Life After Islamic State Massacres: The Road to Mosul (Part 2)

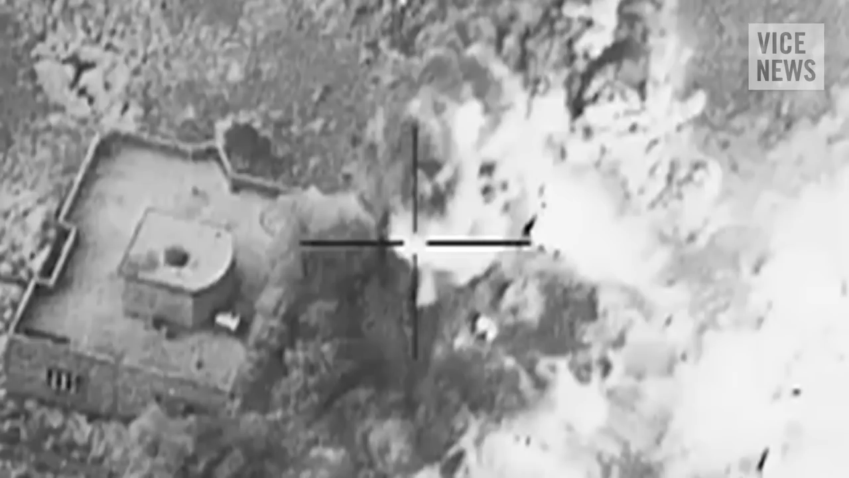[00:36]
Over the winter, a wave of coalition airstrikes destroyed ISIS fighting positions in the lowlands beneath Sinjar,
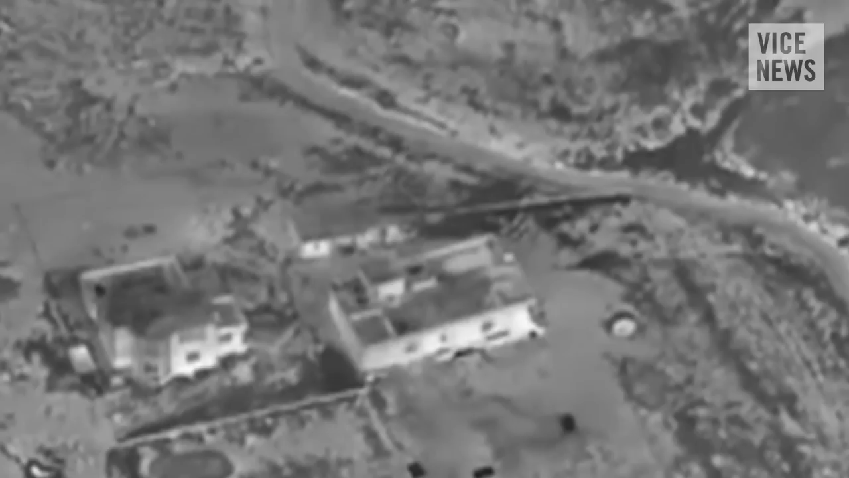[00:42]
clearing the way for a Peshmerga-led ground offensive to retake much of the region.